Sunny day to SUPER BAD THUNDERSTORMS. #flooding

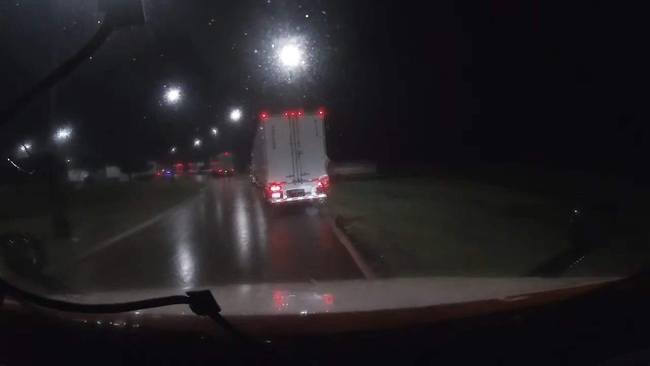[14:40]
Guess it would help if I put her in gear, huh? I've already called the receiver up and told them what's going on, and they have no problem with that. We're just north of Quanta, Texas. See, the rain has started up again.